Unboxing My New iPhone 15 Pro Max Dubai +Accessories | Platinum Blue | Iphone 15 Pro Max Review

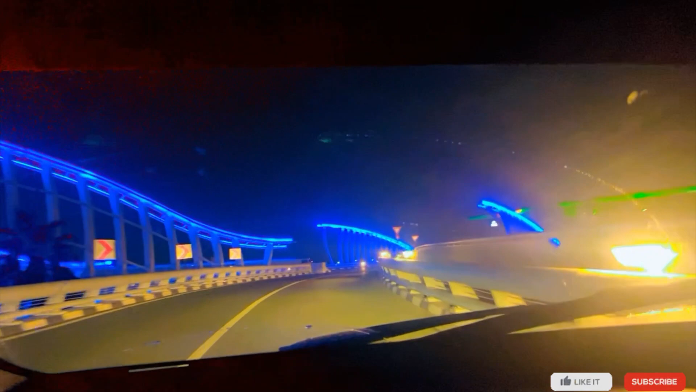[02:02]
رات تھنڈی ہے اور لائٹنگ کے دیکھیں جی ہر طرف چیل پہل ہے پھر روشنہ ہی ہے یہاں پہ پبلک بہت کھڑی رہتی ہے فوٹو شوٹ کرتے ہیں ویڈیوز بناتے ہیں دیکھیں یہاں پہ پبلک بہت کھڑی رہا ہے